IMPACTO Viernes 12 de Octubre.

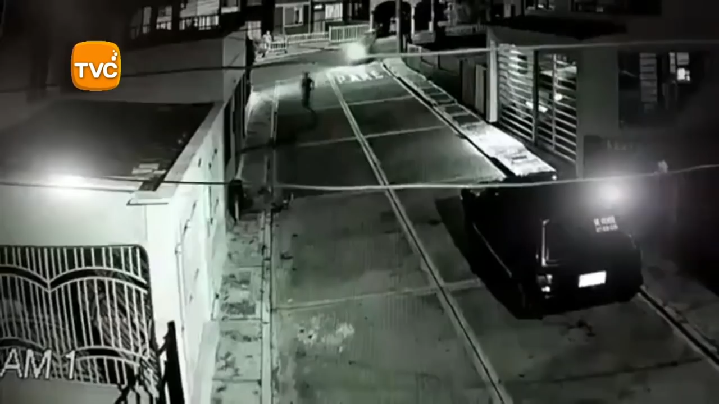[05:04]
En Florida Blanca, estos par de ladrones en moto volvieron otra vez, pero la vez pasada atracaron y robaron y esta vez no, porque las víctimas salieron corriendo y no se dejaron atracar.
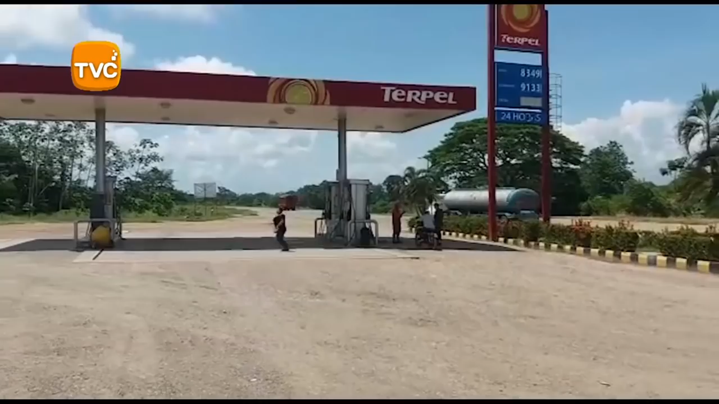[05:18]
En Cimitarra,
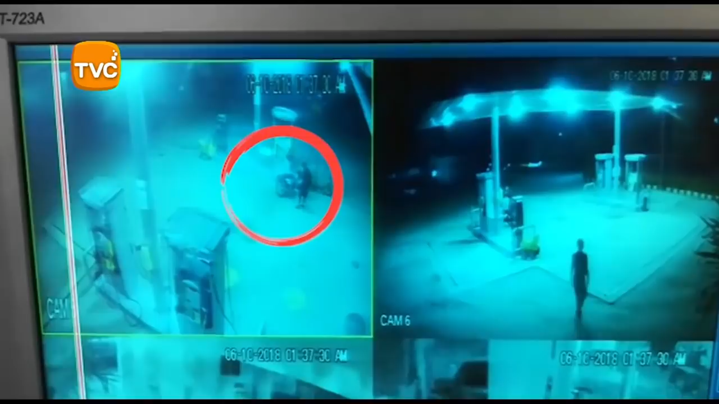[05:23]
dos atracadores capturó a la policía después de que atracaron una bomba de gasolina en la Ruta del Sol. Ya habían atracado a otras bombas en la Ruta del Sol entre Cimitarra y Puerto Boyacá, pero la policía los siguió con las cámaras de seguridad y los capturó cuando iban llegando a su casa en una vereda de Cimitarra.
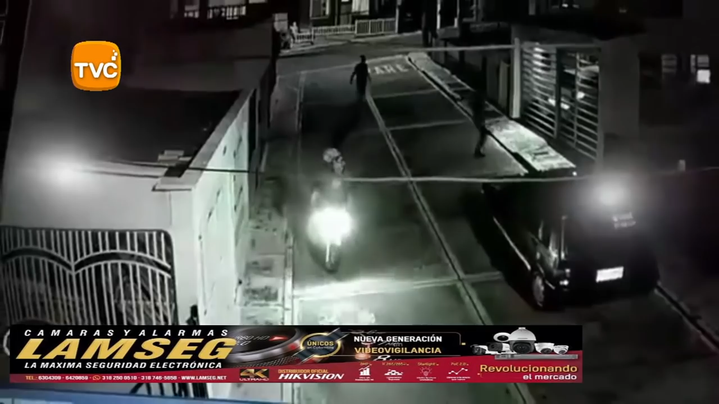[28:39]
Aquí cuando se bajaron, ya lo tenían pillados, se bajaron, no les dieron papaya y arrancaron corriendo. De todas maneras a los tipos les tocó irse.